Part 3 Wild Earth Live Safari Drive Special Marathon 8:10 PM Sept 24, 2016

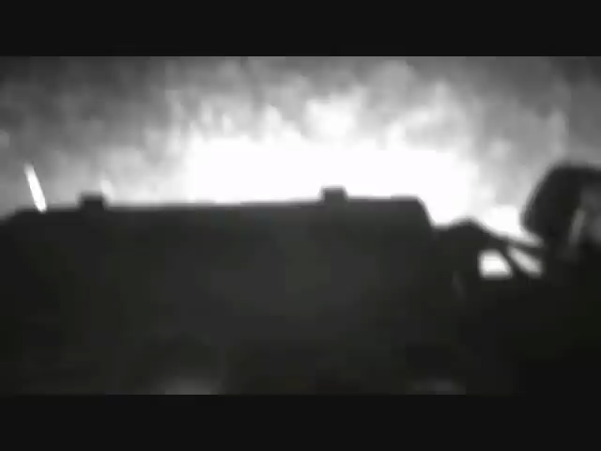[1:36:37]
Try and zoom in a bit. Sorry, man. She's going to chase now. It's too far. Then I'm going to move a bit closer. Still at 12. There she is.
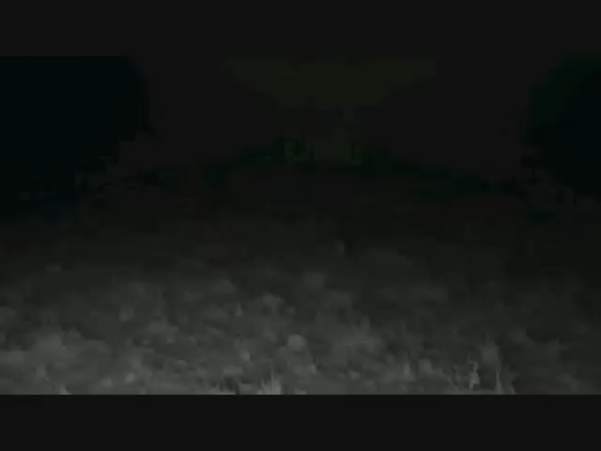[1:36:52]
We've got her there. I've got her. She's walking straight towards them. They have no idea she's there. I can see absolutely nothing in front of me.
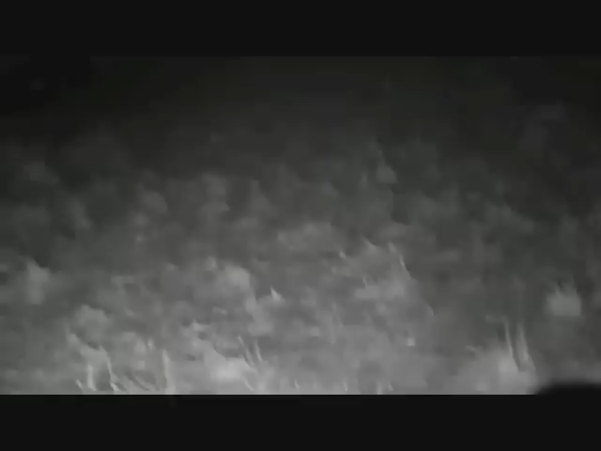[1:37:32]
Okay, I'm gonna have to turn some light on. I can't see. Okay. Okay, light down. So everybody, we okay, she's running.
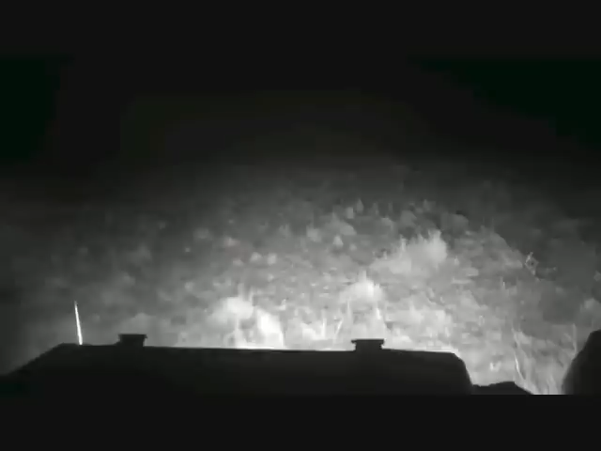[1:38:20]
She's flanking on the right. She looks like she's flanking left.
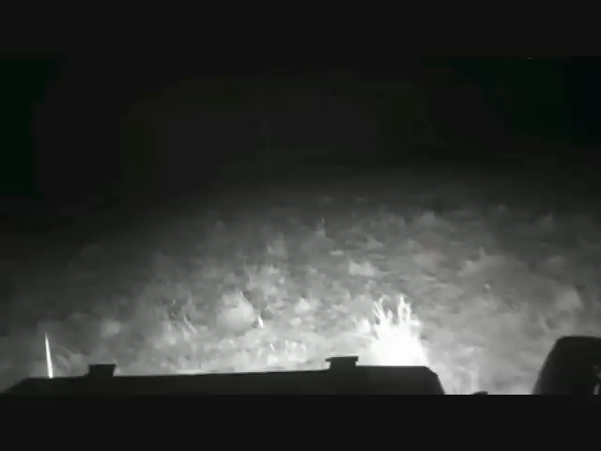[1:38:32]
Hold on, everyone.
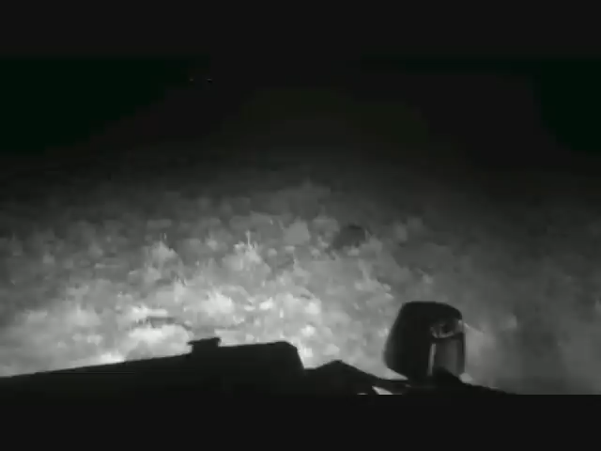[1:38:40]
Give me a number. Right. Give me a number. 10 o'clock. Okay, we're going straight, everyone. Are you okay, Graham? So I nearly lost Graham off the back there. That would have been a small disaster. Well, a very large disaster, actually. Can't tell what's happening at the moment.
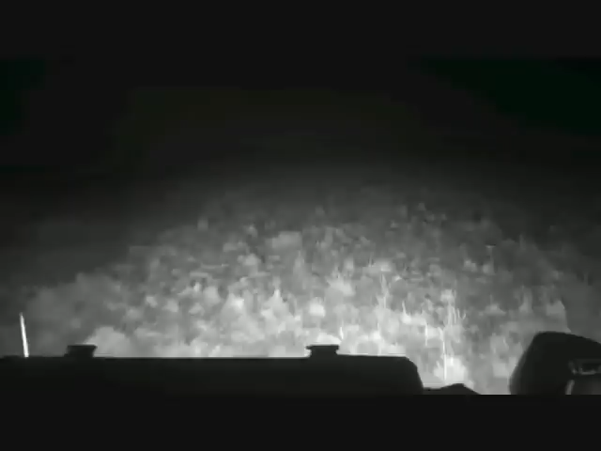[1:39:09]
I don't know if she's... We're going to keep going straight. She is on the left of the wildebeest. Okay, we're going to keep going straight. What's this? And keep going straight. I know you can't see anything, everyone, but we really don't want to spook the wildebeest or her.
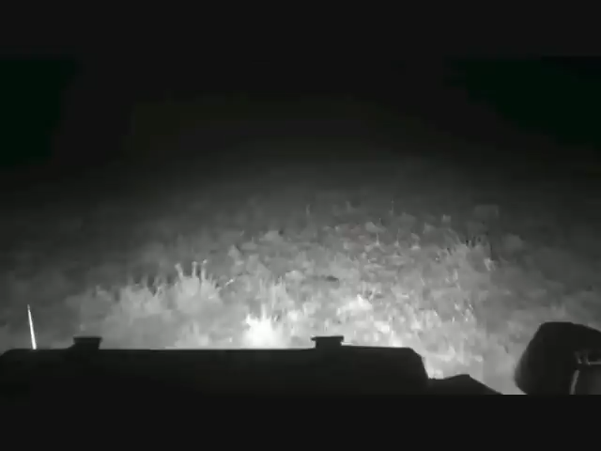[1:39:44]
Now she's closing the gap now. She seems to flank them from the left. I'm just watching a little bit of the thermal camera.
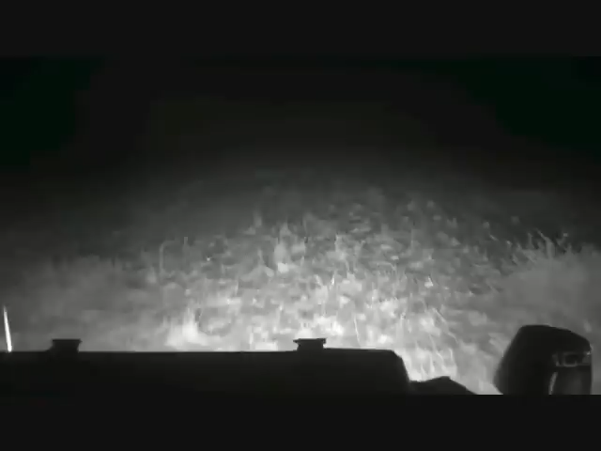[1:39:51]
She seems so close to them when we saw them. And I don't know if they were spooked or if they ran a bit. Maybe we just fell behind when we hit that termite mound. Can't tell if she's running or not. Now she's running. She's running at them. I think she's running at them, everyone. I can just see the movement.
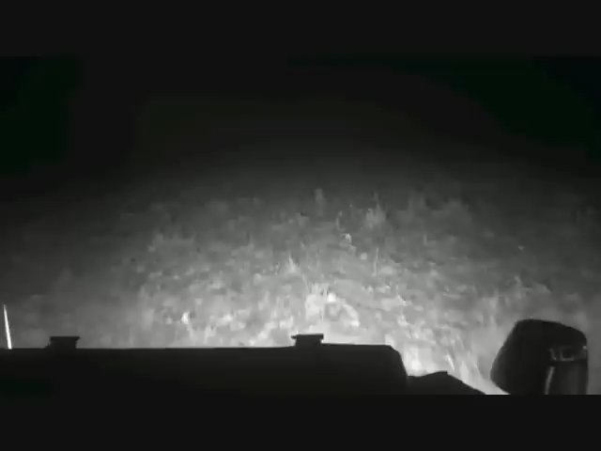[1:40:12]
I can see eyes in front of us. Lioness moving straight towards them. I'm going to have to kill the lights again.
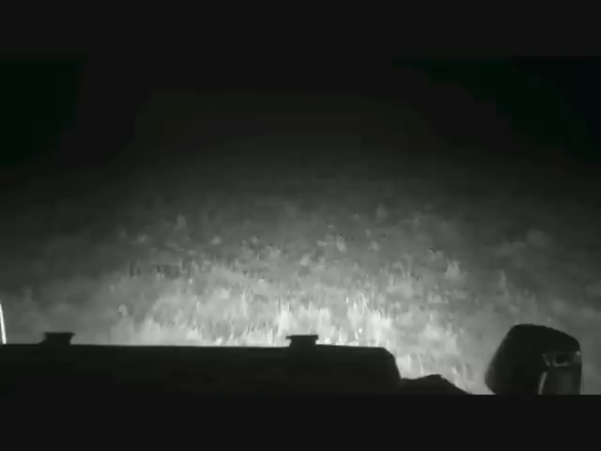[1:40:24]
So now I'm driving completely blind. Can you see her, Jean-André? Okay, I got her now. She's running now. Oh my goodness, look at that. Oh my goodness. Oh my goodness. She's running.
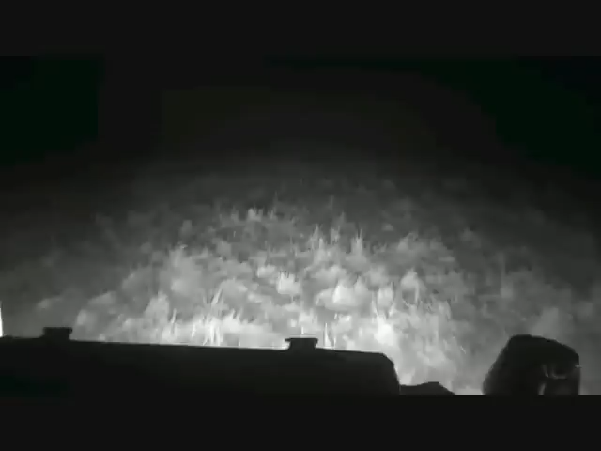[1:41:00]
We can see her there, Graham. She's straight in front of us.
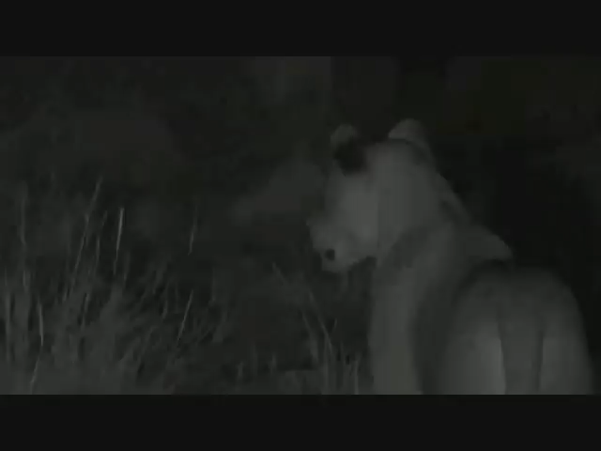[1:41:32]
There, she's running again. There's another one running from the side there, Graham. Stay right, stay right. Yeah, there we go. Oh no, we've lost the battery.
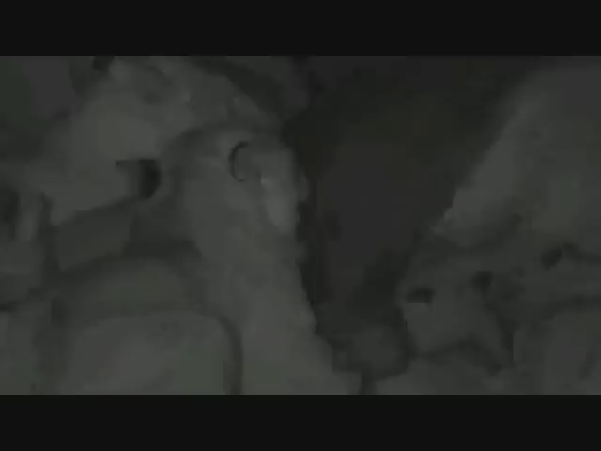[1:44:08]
Mom gonna get a little bit feisty. Cubs climbing on you, cubs putting their faces where you're feeding.
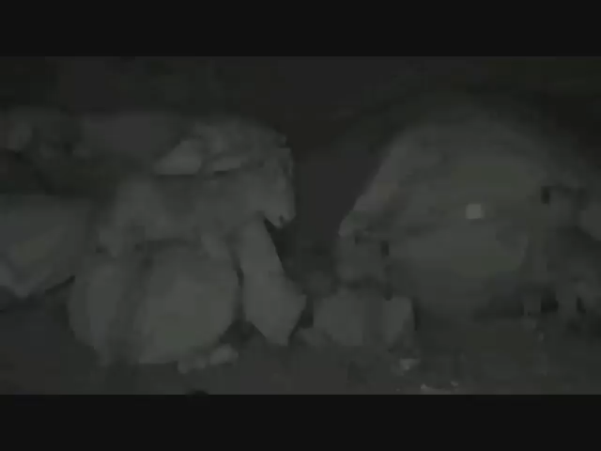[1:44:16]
Oh, and back to King of the Buffalo. Or maybe it's just a good spot to have a snooze if you're a little one. That's definitely one of the mothers there, you can see from her tummy.